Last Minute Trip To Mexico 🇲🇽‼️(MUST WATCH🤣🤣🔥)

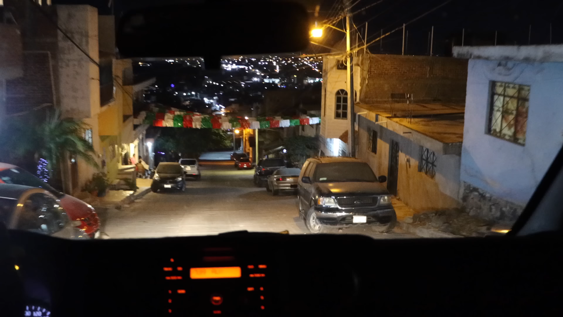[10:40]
This is where we were at last year when I came walking, because them niggas had dipped me, and this is the car I was swinging last year.
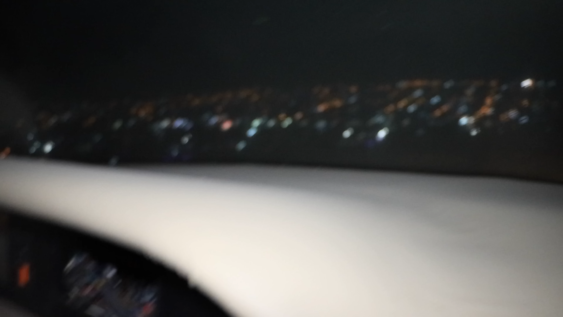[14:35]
Fuck, you can't see shit, brother.